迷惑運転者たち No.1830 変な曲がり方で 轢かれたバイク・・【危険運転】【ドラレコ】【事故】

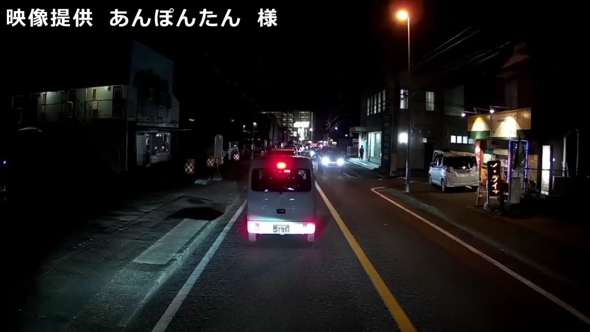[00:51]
傘持ったりとかさ、そんな状態でよく行くよな。すり抜け自体はな、違反じゃねえからな、別にそこまでとやかく言ってるわけじゃねえんだよ。あ、傘落としたのか。バーカだよ。危ないことやってっからそうなんだ、バーカ。